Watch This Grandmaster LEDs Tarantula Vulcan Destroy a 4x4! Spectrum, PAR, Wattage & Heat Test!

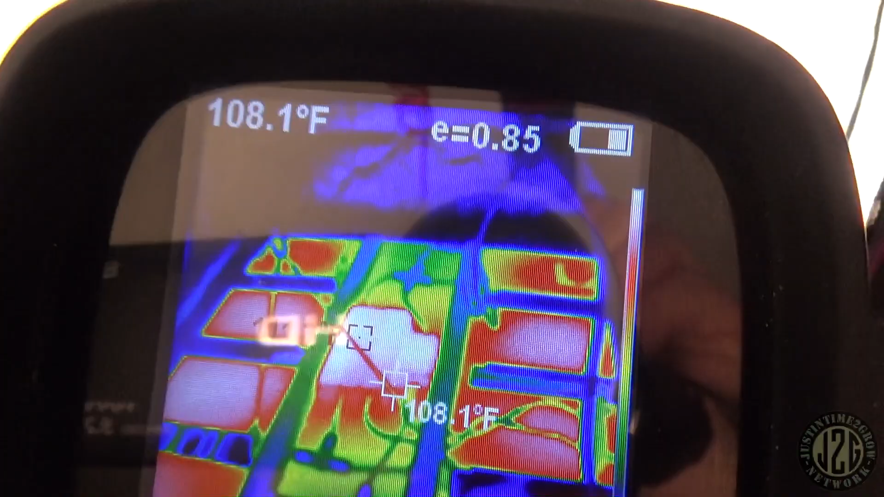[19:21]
On screen: spot 108.1°F
look at that highest reading on the screen it's 111
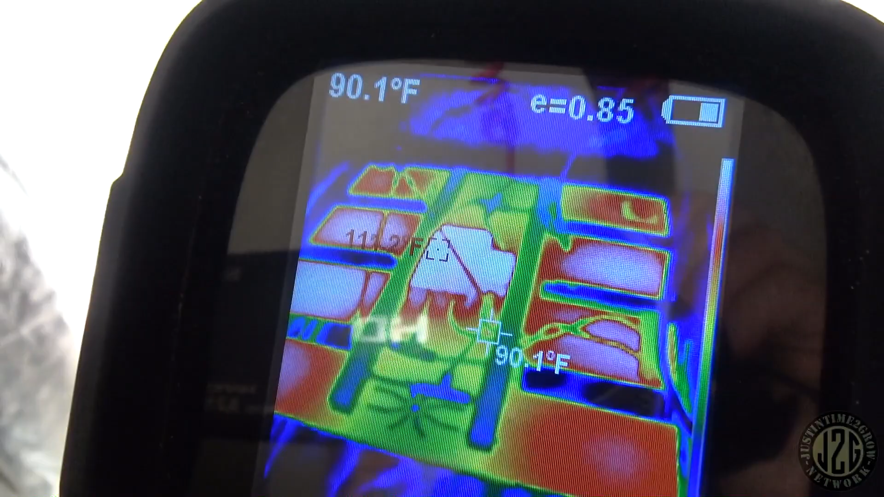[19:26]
On screen: spot 90.1°F
the panel the hottest panel
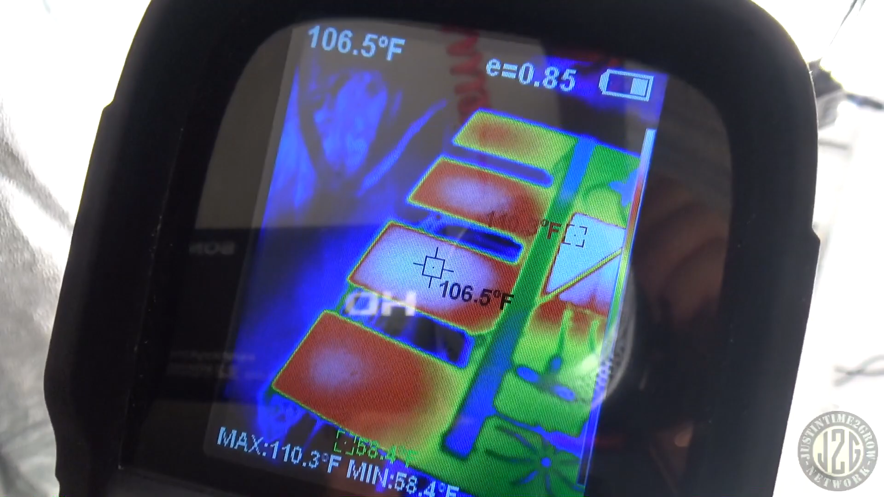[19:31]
On screen: spot 106.5°F, max 110.3°F, min 58.4°F
106 right next to the driver in the middle there
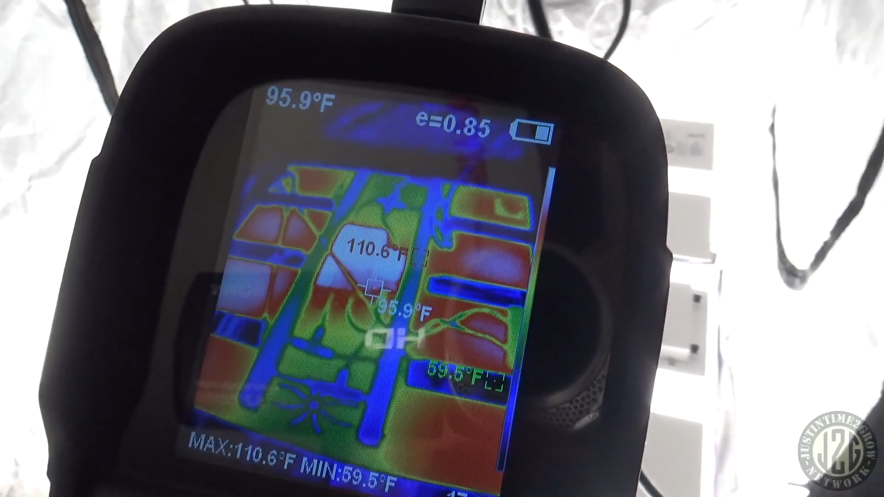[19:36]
On screen: spot 95.9°F, max 110.6°F, min 59.5°F
go over here 106 105
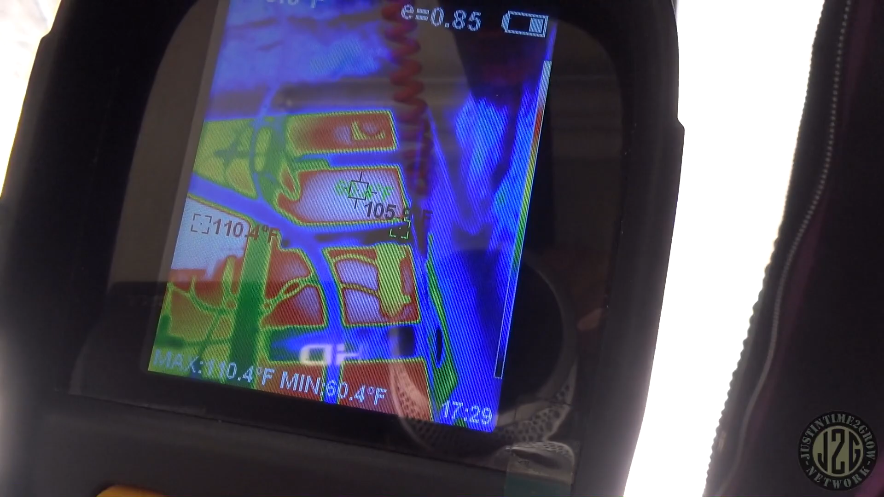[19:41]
On screen: max 110.4°F, min 60.4°F
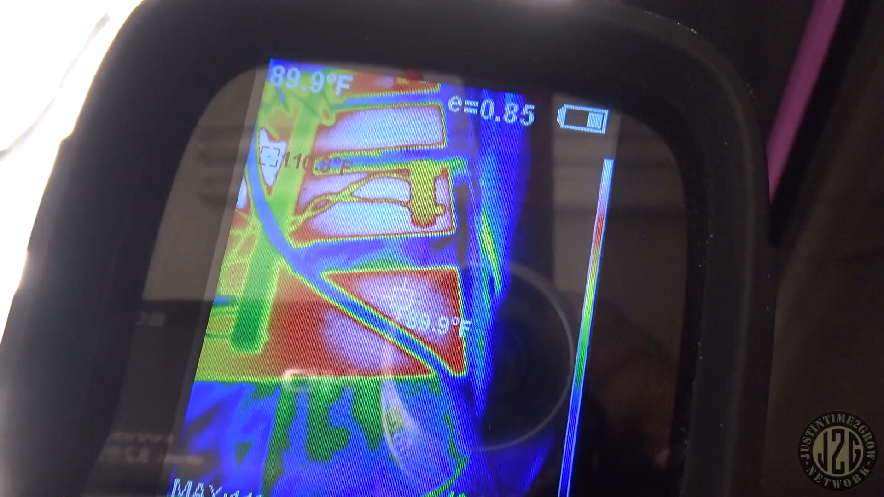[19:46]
On screen: spot 89.9°F
the one furthest away from the driver 102 that's super low that's super low
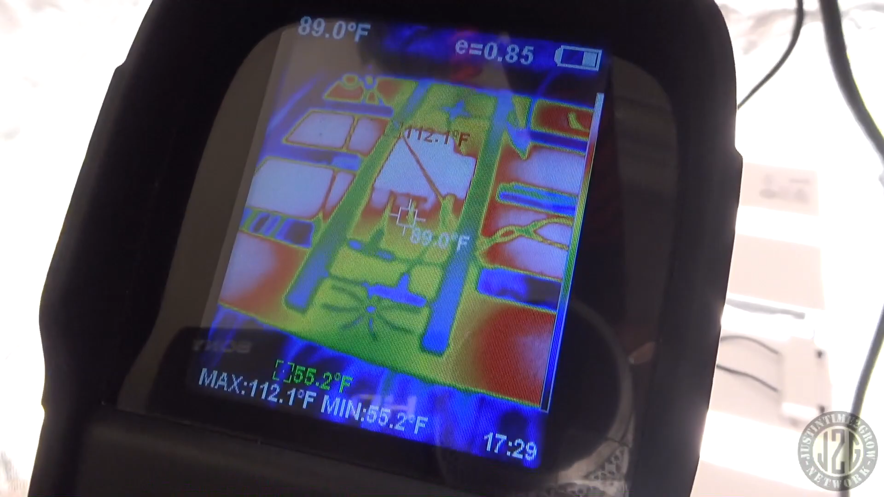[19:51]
On screen: spot 89.0°F, max 112.1°F, min 55.2°F
that is great
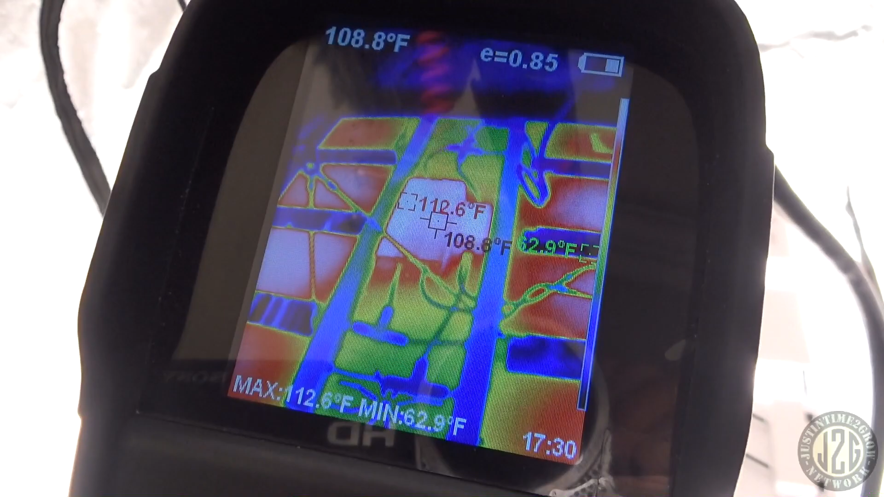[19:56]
On screen: max 112.6°F, min 62.9°F
108 and 112 on the driver also absolutely excellent how about the little driver can I target that
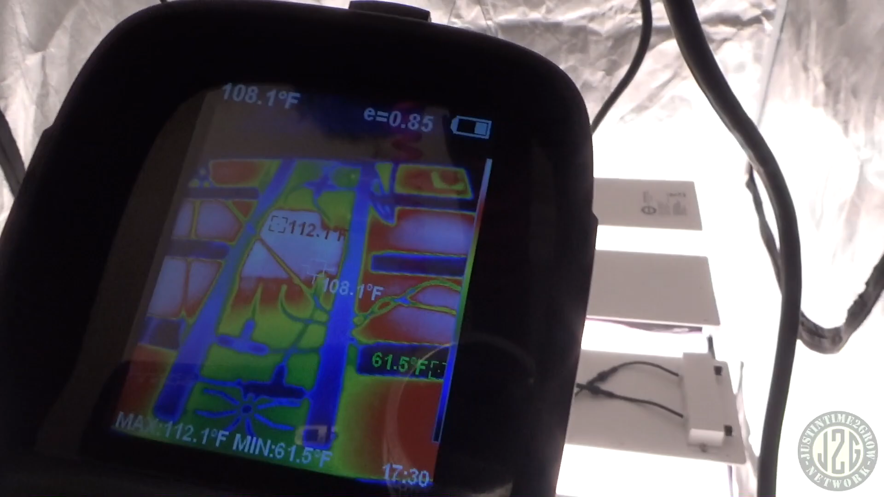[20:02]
On screen: spot 108.1°F, max 112.1°F, min 61.5°F
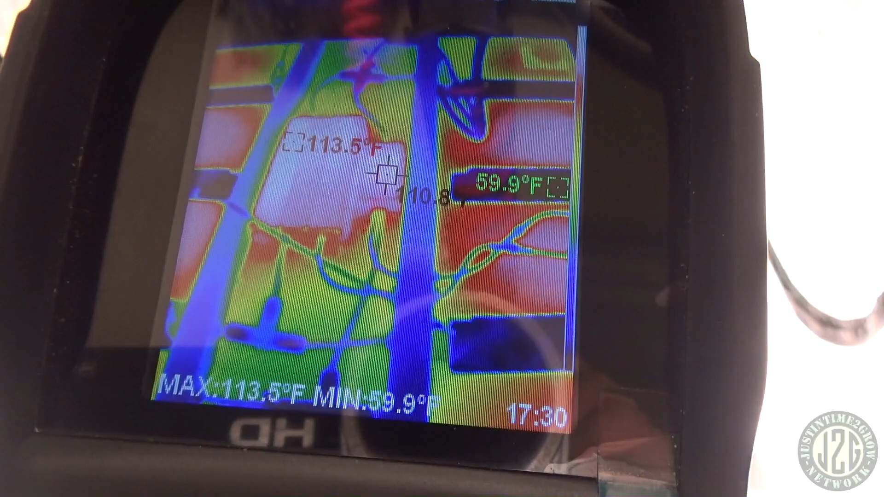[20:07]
On screen: max 113.5°F, min 59.9°F
111 on the little driver 113 on the big one excellent excellent heat reading
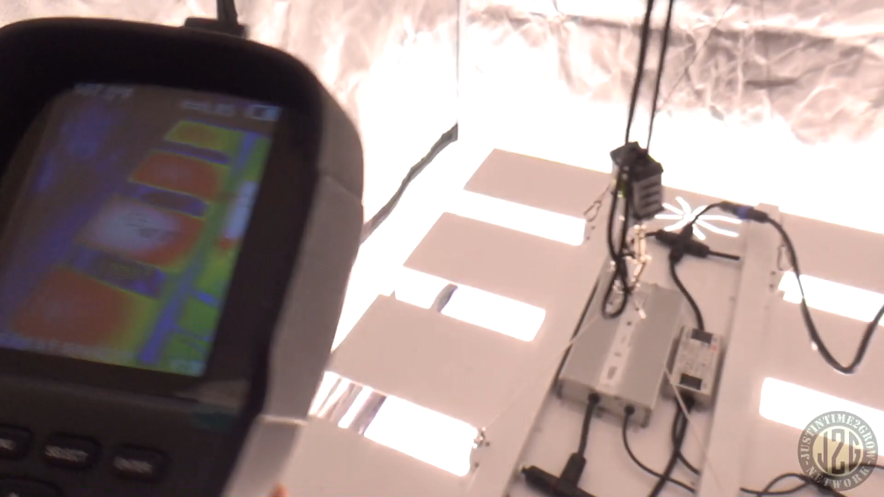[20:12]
that is killing the game so this thing not only outputs an incredible amount of light